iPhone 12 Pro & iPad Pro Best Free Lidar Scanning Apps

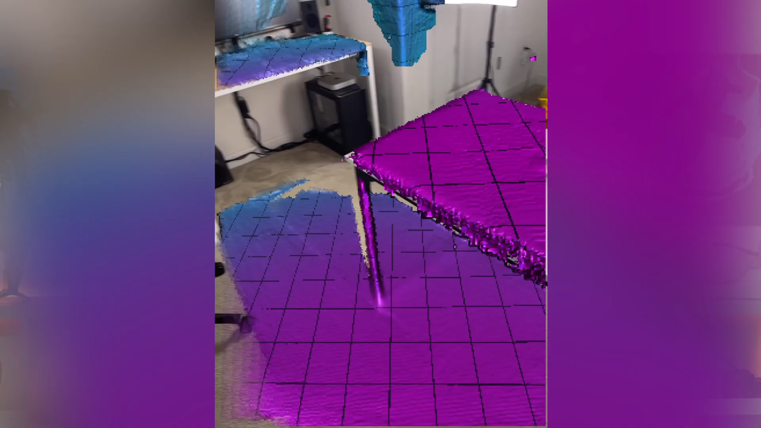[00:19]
scanning rooms in three-dimensional form, and so much more.
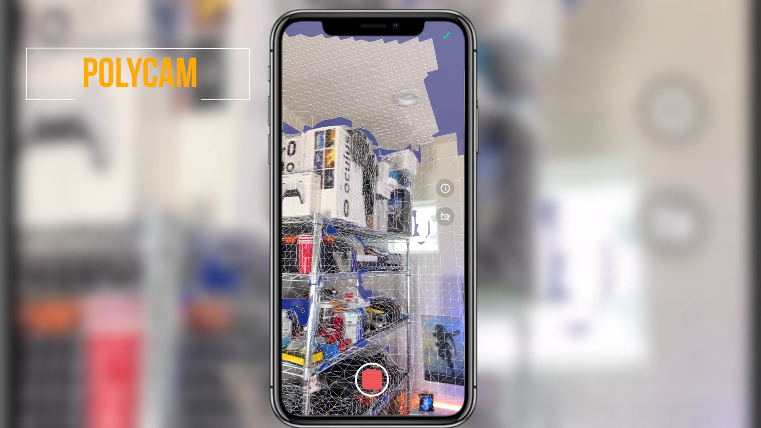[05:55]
This is a great measuring tool for future projects if you plan on like buying furniture or moving walls around and such
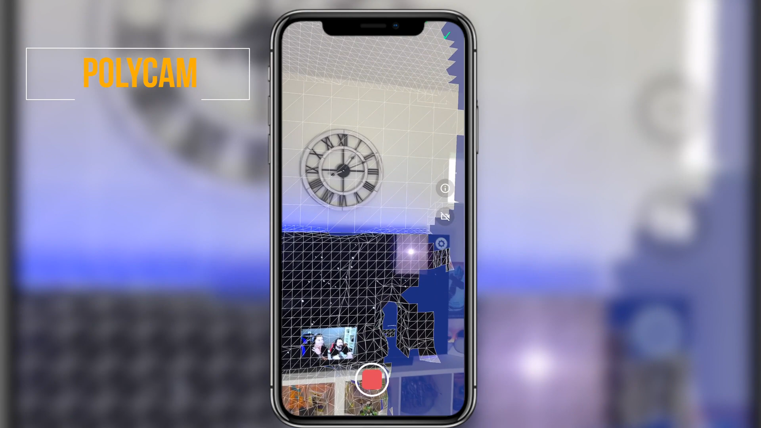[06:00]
because once you're done scanning a room as you see here how easy it does it.
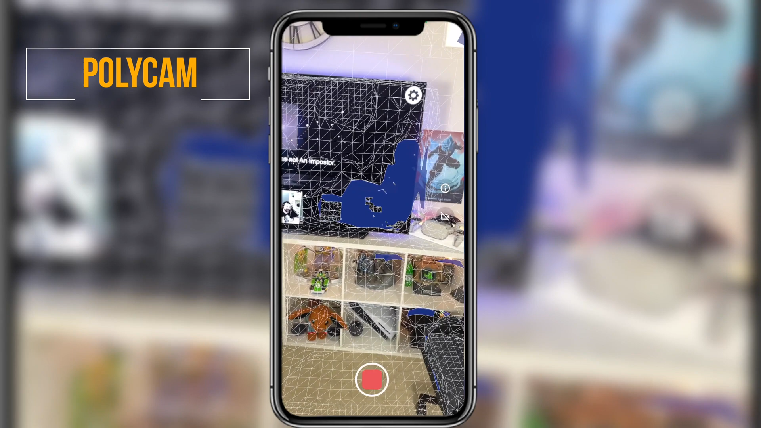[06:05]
It literally it it's it still is really trippy how seeing how it scans rooms like in person like from the viewfinder.
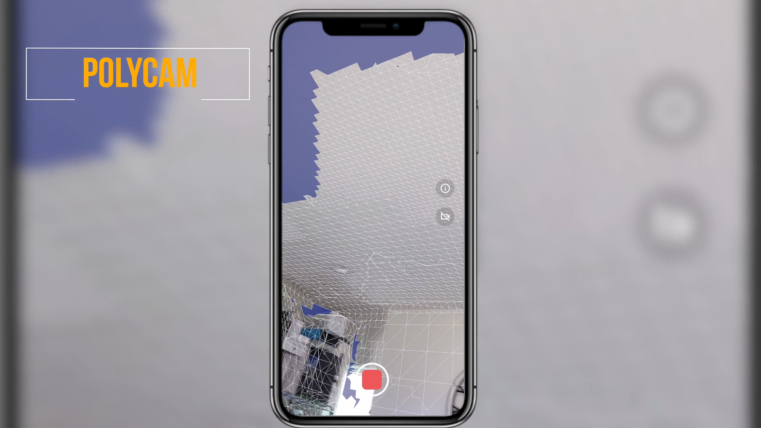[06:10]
I mean I'm getting distracted but you can see how trippy this thing looks but once you're done scanning a room this is what you're able to do.
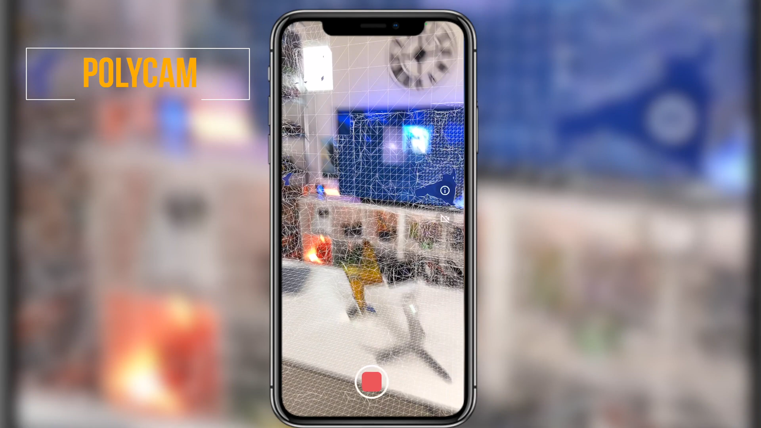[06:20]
You can save the storage either default which is the lowest memory possible or high definition fast or custom if you feel advanced and once you're done rendering a room it's done and on the very top you
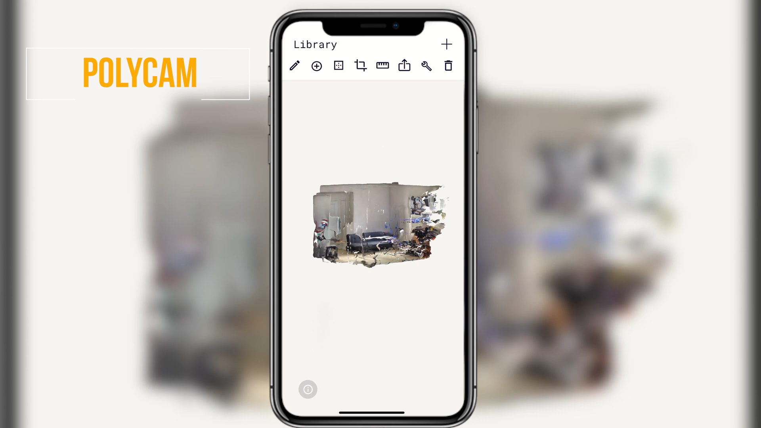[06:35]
could not only like rotate the room like you're seeing me do right here but on top you have access to additional tools such as the second and third one this will allow you to see the distance the measurement between each wall of the bedroom or if you want to crop it down to a smaller dimension you could do that.
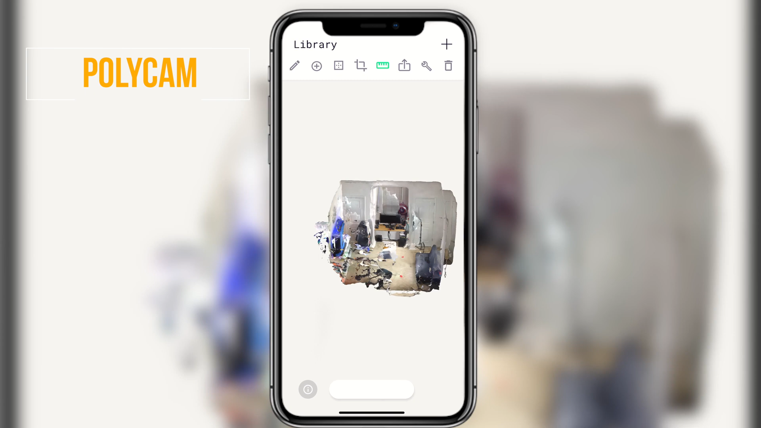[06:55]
The ruler icon will allow you to put little pinpoints here and there to see the distance between this and that
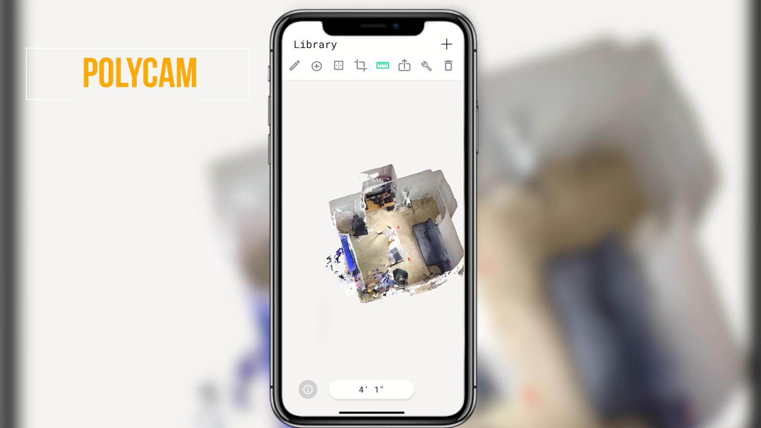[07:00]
if you want to install a new furniture or something then of course you could share it and export it with these files if you want and if you want
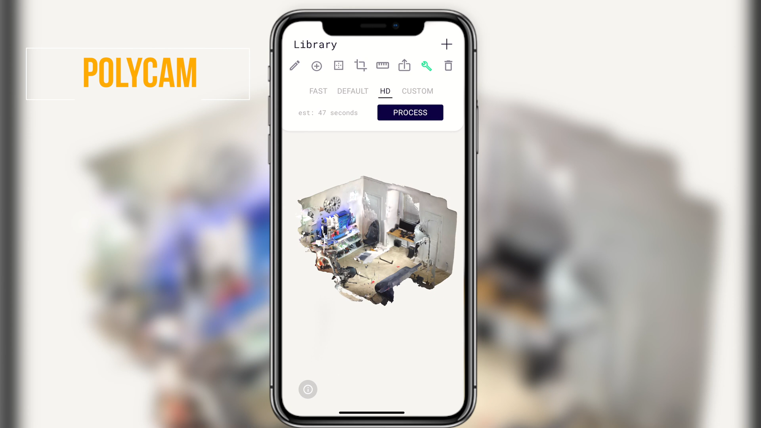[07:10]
to process this to a more high definition version you can actually do that so with the same scan that you previously scanned you could actually enhance it even more but it uses up more storage and there we have it folks those are